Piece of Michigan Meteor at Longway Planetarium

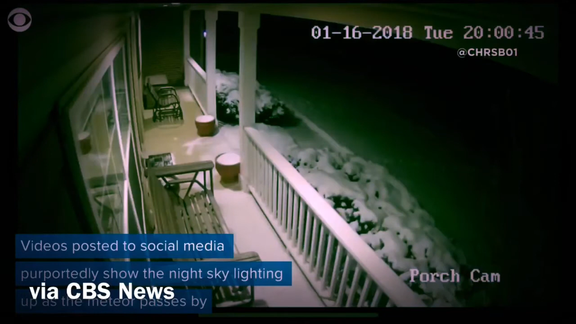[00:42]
that picked up the actual light from the meteor and showed me the shadows of the house.
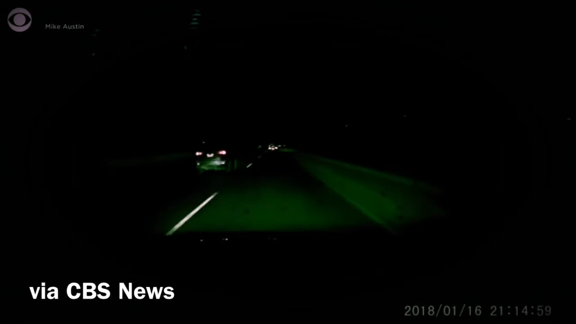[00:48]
And by using the shadows of the house, I was able to calculate the rough location that the meteor should have come down.